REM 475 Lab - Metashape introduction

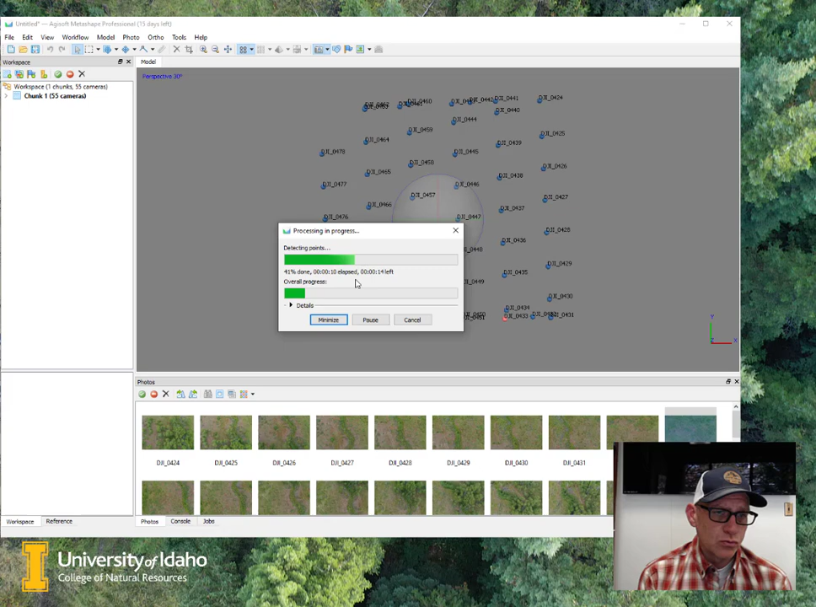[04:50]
So I'm going to go ahead and pause here, and then we'll pick back up once it's done aligning the photos. All right, so the image alignment is done, and you'll notice a couple of things just looking at the window here. First is that it has now turned each of these points into a representation of the photo itself, and so this is a 3D view, so I can grab the controls here in the center and then tilt this on its axis.
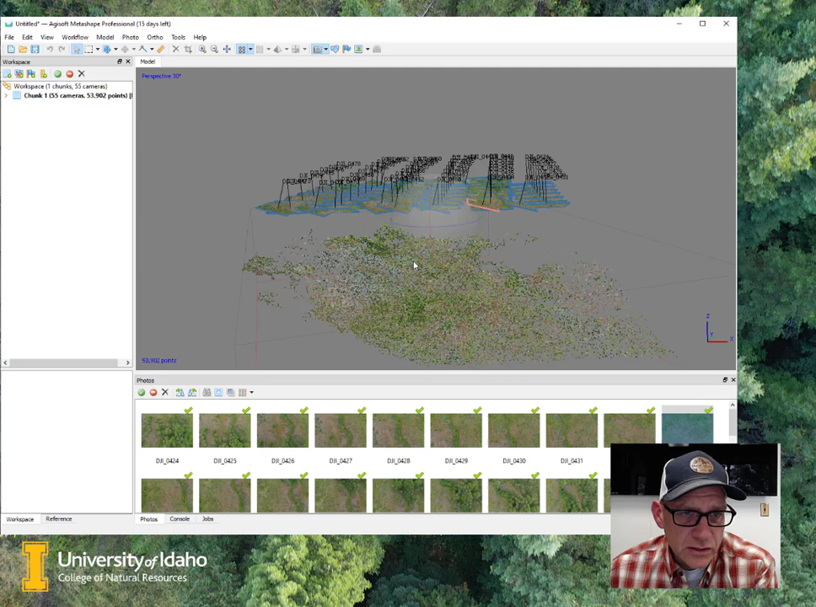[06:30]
and that creates this sparse point cloud which is underneath my set of photos, right? And so there's a few things that we can look at there. One is we get just a rough sense of the topography of the of this landscape, right? There's a little bit of a slope into a valley bottom here. We can start to see some of the vegetation as well, but ultimately we're going to use these tie points in this sparse point cloud in order to improve the accuracy of the process, and then we will create a dense point cloud which we will then use for subsequent, you know, the the digital elevation model and the ortho mosaic.
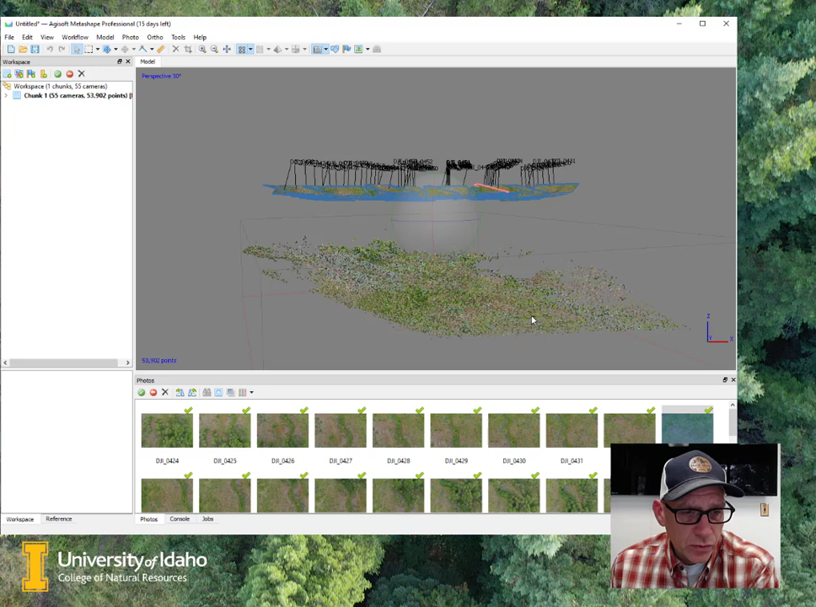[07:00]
So yeah, so this whole process of aligning these photos on my computer took, well let's see, we can go to the console here at the bottom, and yeah, so it took 400 seconds, so what's that six and a half, six and a half, seven minutes that it took running on my computer,
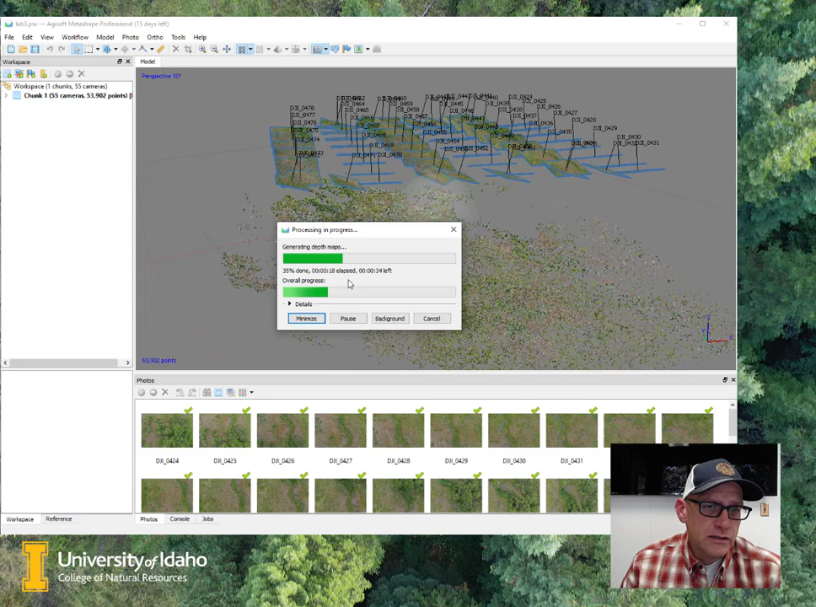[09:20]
The first one is aligning the images and then the second one is creating this dense point cloud. And I'm going to let this run here and I'll come back then after it's finished. All right, so our dense point cloud is done being created and when it finishes you won't see anything like like right away. There's two ways to kind of get to it. We can expand this our chunk one in the workspace here and we can see now that we have a dense point cloud that is created and I can double click on that. The other way to get to it is this button up here at the top, which is the dense cloud button.
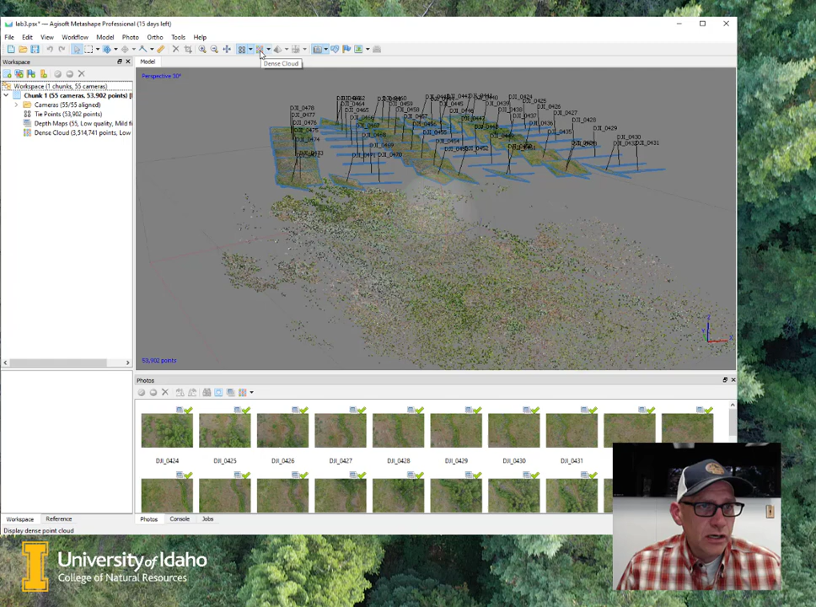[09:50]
Prior to creating the dense cloud, that was actually grayed out. So I can click on that now. And you can see we actually now
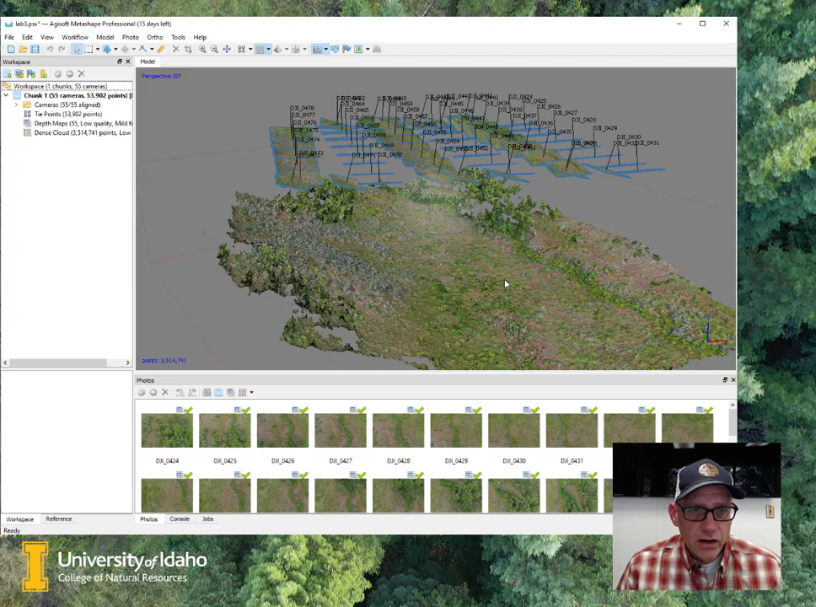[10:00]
have a much more detailed representation of this surface. And, you know, we can zoom in on this and start to see some detail.
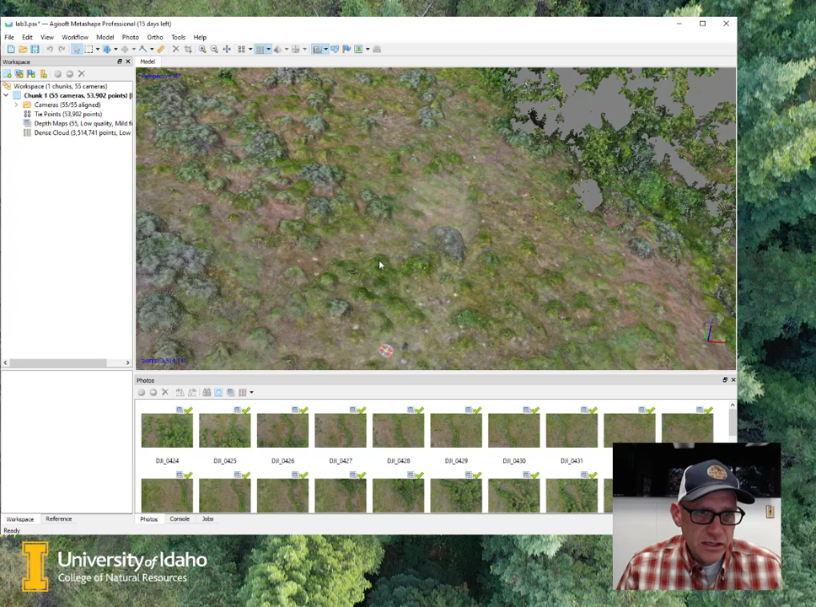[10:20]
Okay, so that's the dense point cloud. And this is the first of the real products that you get from from structure for motion. A lot of my research is actually deals with analyzing these point clouds and looking at vegetation structure and an estimating vegetation properties based off of these point clouds. So from here, this is the base then from which we're going to generate the other photogrammetric products.
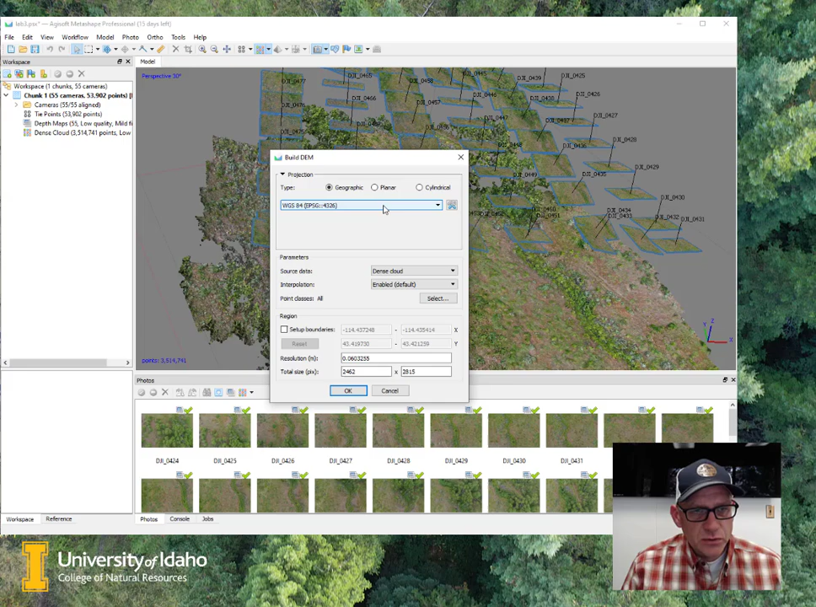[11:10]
Now, it will let you build a DEM and an orthomosaic using a geographic decimal degrees coordinate system. That's generally not a really great sort of practice. You should pick a projected coordinate system. And so I've used this UTM NAD 83, NAD 83 UTM Zone 11 projection. You may have to go to more and search for that, but that's the appropriate one to use in this case. And then we're going to have the dense point cloud as the source. And we'll just leave these other options as their defaults.